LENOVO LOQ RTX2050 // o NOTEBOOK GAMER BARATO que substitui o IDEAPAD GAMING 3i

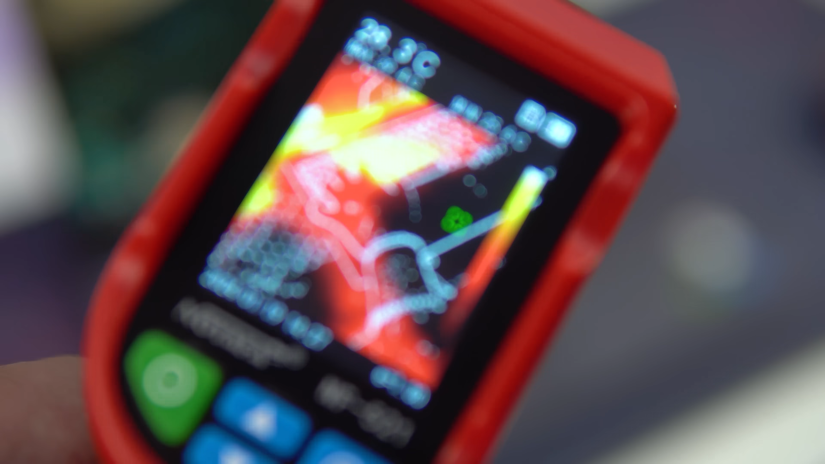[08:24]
Para ser mais exato, eu começo a sentir a temperatura aumentando, quando eu fico com a CPU acima de 70% por um breve período de tempo.
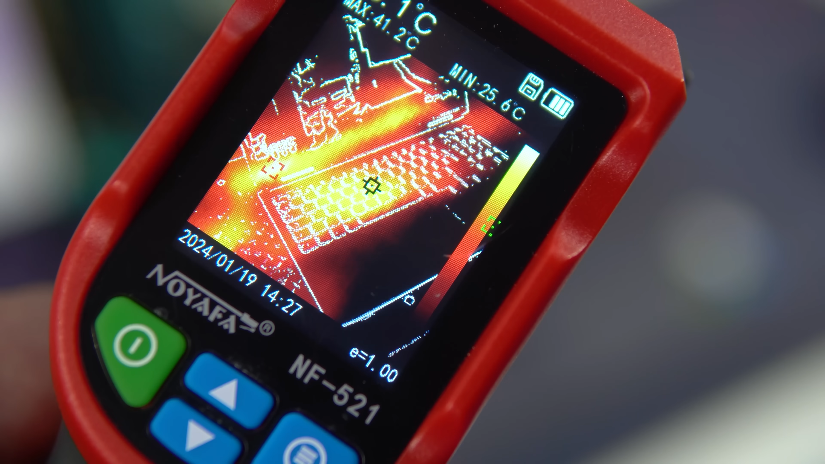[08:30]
On screen: max 41.2°C, min 25.6°C
Isso deixa o notebook morno, e ele só vai esfriar de verdade quando as ventoinhas ligarem.